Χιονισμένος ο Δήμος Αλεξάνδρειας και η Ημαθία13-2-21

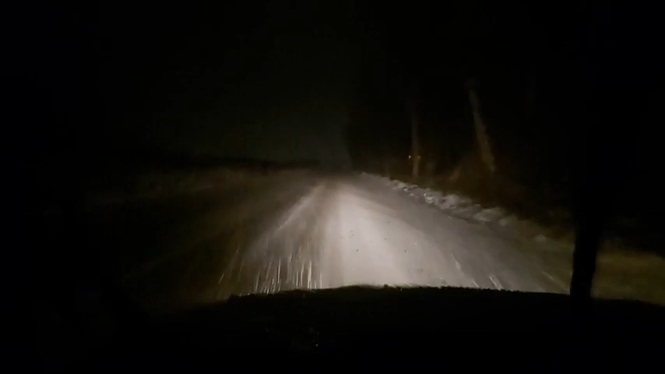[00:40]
παίρνει πολύ την εικόνα από το τζάμι, από τους έρημους δρόμους, από τους έρημους δρόμους της παλιάς εθνικής οδού Θεσσαλονίκης Βέρειας. Είμαστε λοιπόν με κατεύθυνση προς την Αλεξάνδρεια.
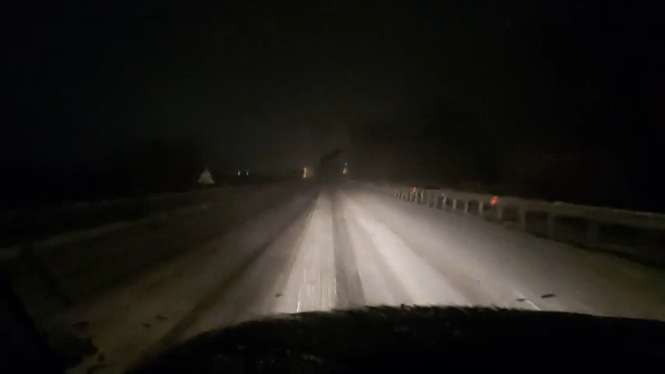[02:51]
λοιπόν, βλέπουμε πως είναι ο δρόμος της παλιάς εθνικής οδού. Φίλες και φίλοι, παλιά εθνική οδός Θεσσαλονίκης Βέρειας. Είμαστε λίγο πριν την στροφή του Λουτρού από την αριστερή λωρίδα. Βλέπουμε ότι ο δρόμος είναι πιο καθαρός από ότι αυτός που κατευθύνεται προς τη Θεσσαλονίκη.
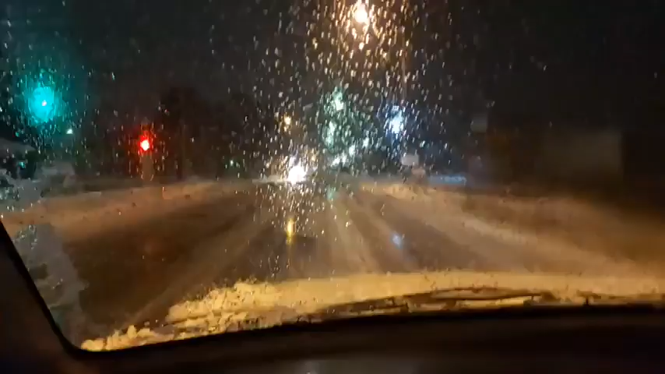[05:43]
από επάνω το χιόνι. Βλέπουμε λοιπόν ένα αυτοκίνητο που πηγαίνει προς το νησί. Να δούμε λοιπόν πως ο δρόμος αυτός είναι, θα πάμε μέχρι τα μισά περίπου για να δούμε.
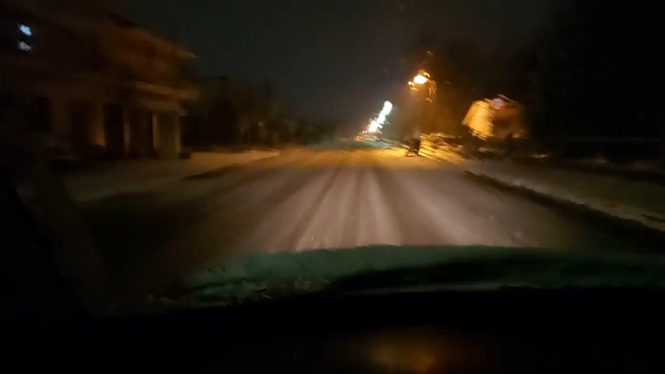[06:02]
Πώς είναι, εάν βάλουμε τον γυαλοκαθαριστήρα πιο τακτικά, δεν θα κουράζει και δεν θα μπορείτε να βλέπετε. Τώρα επειδή υπάρχουν οι φωτισμοί, γι' αυτό και φαίνεται η αντανάκλαση στην κάμερα από το παμπρίζ του αυτοκινήτου. Λοιπόν, βλέπουμε ότι ο δρόμος που πηγαίνει από το Βρυσάκι προς το νησί,
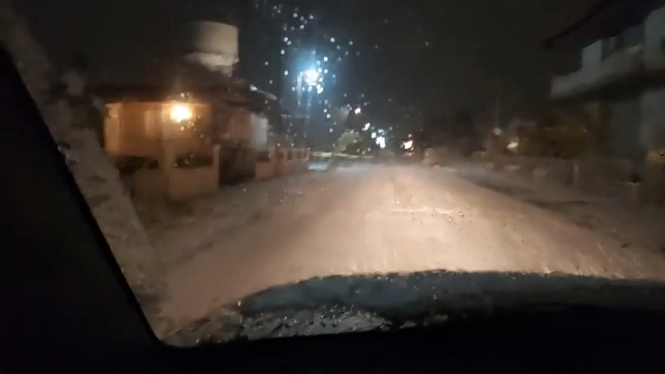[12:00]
Ο παράδρομος βλέπουμε ότι είναι λίγο περισσότερο σκεπασμένος με χιόνι το οδόστρωμά του. Αλλά δεν υπάρχει πρόβλημα όμως κανένα, το όχημα μπορεί να κυκλοφορήσει χωρίς ιδιαίτερο πρόβλημα και φυσικά βέβαια με πολύ πολύ πολύ προσοχή, έτσι.
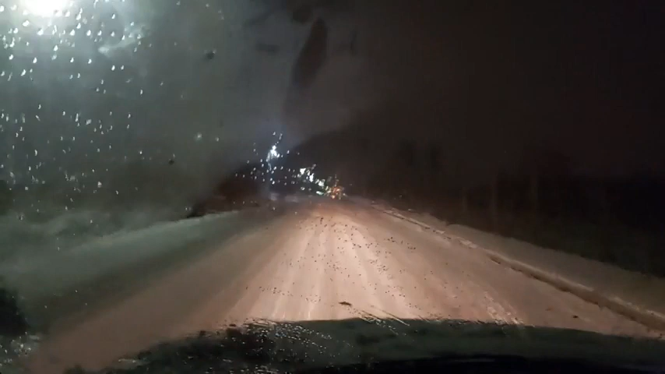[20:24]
γιατί δεν υπάρχει κανένας λόγος να ταξιδέψουμε, άλλωστε και απαγορεύεται. Σίγουρα είναι πολύ όμορφο να απολαμβάνεις ένα τέτοιο θέαμα, αλλά είναι βράδυ και δεν μπορείς να το απολαύσεις, έτσι. Βλέπουμε τα χωράφια δεξιά και αριστερά κατάλευκα. Ο δρόμος πάντως καλό είναι.
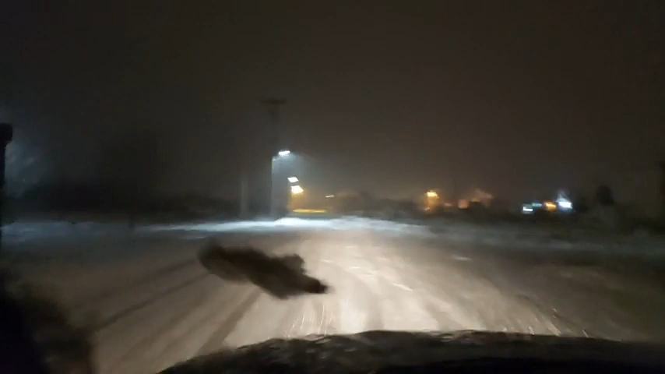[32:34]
Πάντως ευτυχώς το χιόνι πέφτει, αλλά δεν είναι, η θερμοκρασία δεν είναι πολύ χαμηλή. Πολύ, όπως βλέπετε και στο τζάμι, γίνεται αμέσως, δεν πιάνει.
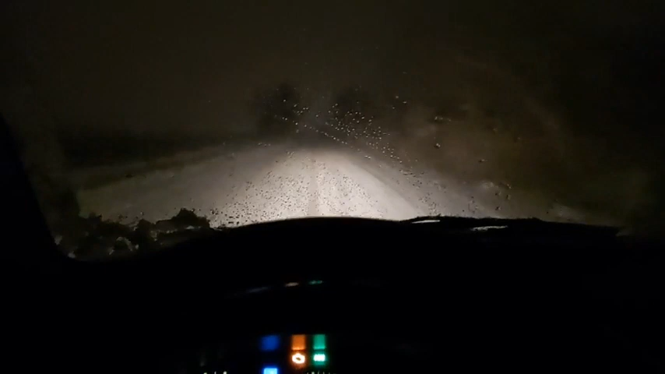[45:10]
συνεχώς. Βλέπουμε, νομίζω ότι έχει η έντασή του να μεγαλώνει. Γιατί βλέπω τους υιολοκαθαριστήρες, οι οποίοι πριν το διάστημα που ήταν κενό, το χιόνι
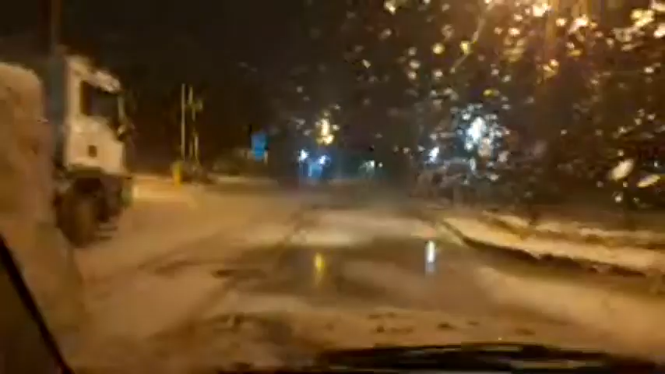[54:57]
Το χιόνι αρχίζει να, εδώ βλέπουμε στο κέντρο υγείας, καλά είναι εδώ να έρθουν να καθαρίσουν, γιατί θα υπάρξει πρόβλημα λίγο αργότερα.
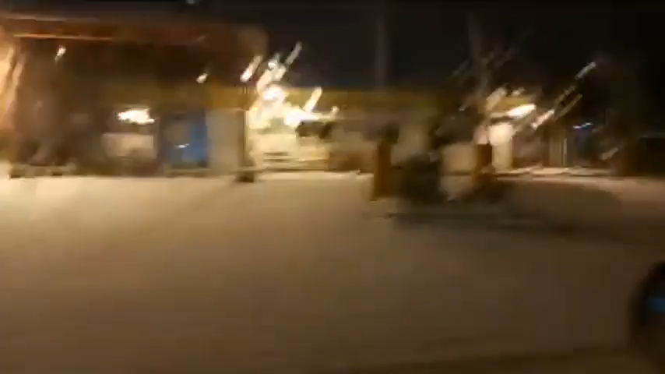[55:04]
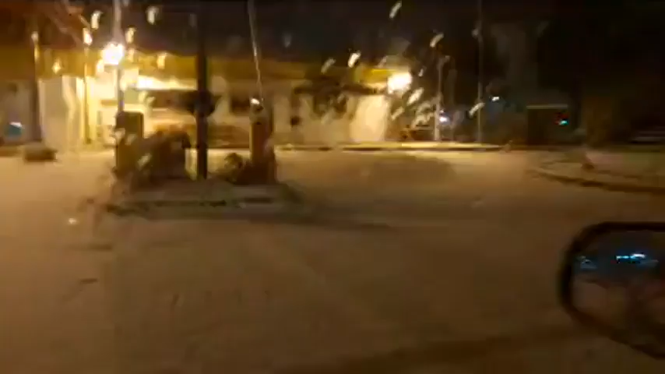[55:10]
αν χρειαστεί λοιπόν να πάει κάποιο αυτοκίνητο, κάποιο ασθενοφόρο, στο σημείο εδώ θα υπάρχει πρόβλημα.
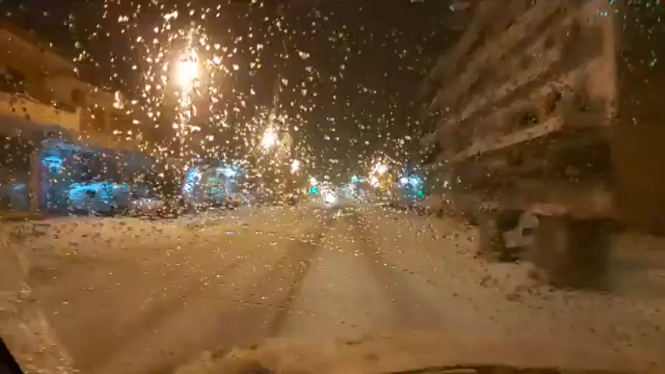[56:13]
βλέπω και στο τζάμι ότι οι νυφάδες χιονιού μένουν περισσότερη ώρα, είναι πιο μεγάλες. Λοιπόν, μπαίνουμε στην είσοδο της βλέπουμε.
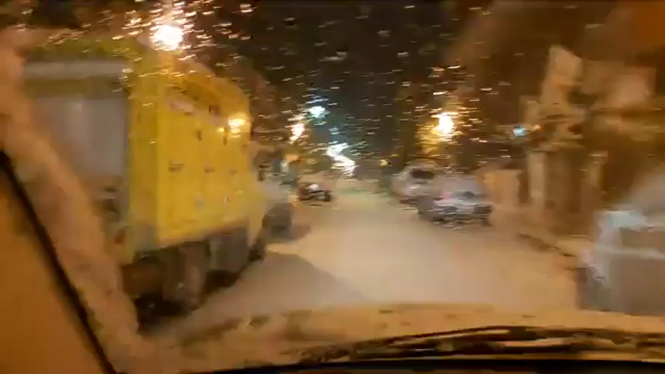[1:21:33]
Το χιόνι είναι μετά την πλατεία Ελευθερίας προς το παζάρι αρκετό. Λοιπόν, αυτή είναι η εικόνα, φίλες και φίλοι.